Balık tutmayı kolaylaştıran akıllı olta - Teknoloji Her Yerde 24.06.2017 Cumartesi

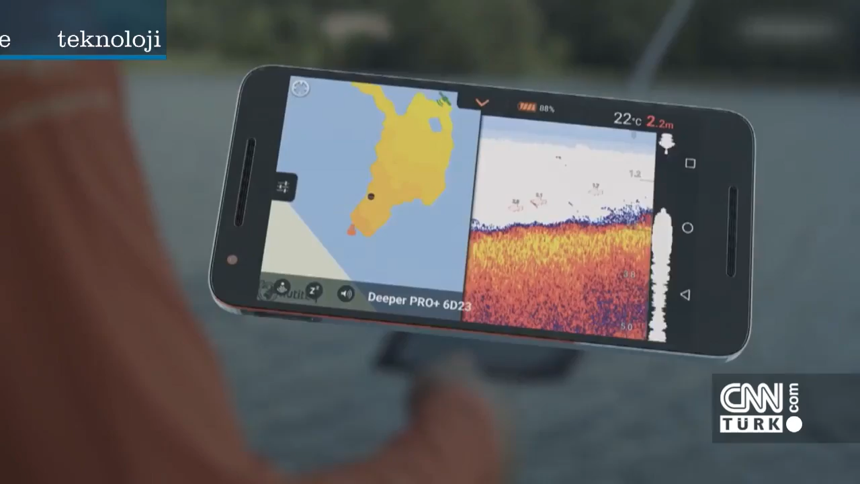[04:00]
On screen: depth 2.2 m, water 22°C
Boğazdaki konumumuzu da buradan görebiliyoruz. Evet. Ve bunların hepsini aynı zamanda arka planda hafızaya alıyor.